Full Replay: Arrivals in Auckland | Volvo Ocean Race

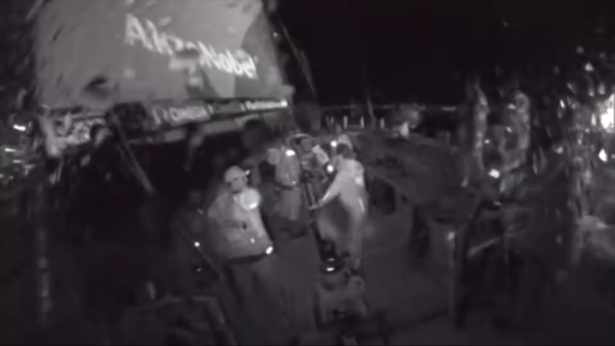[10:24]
Behind them, Sun Hung Kai Scaliwag, at least for now, in better breeze and closing down. Certainly the body language on board, though. They're not celebrating. They don't look too nervous.
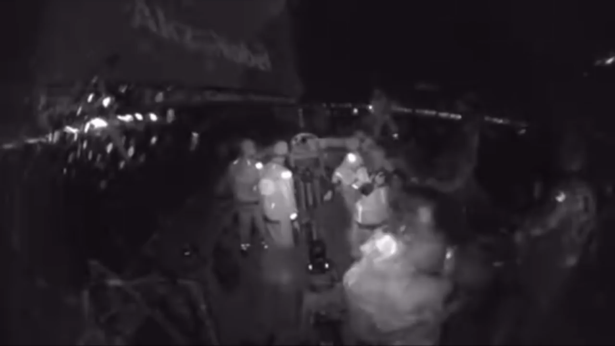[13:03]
Oh, Konrad, the celebrations say it all. You know how hard a leg has been. And you know how tough it was to hold it off all the way to the end when the celebrations are that good. I do,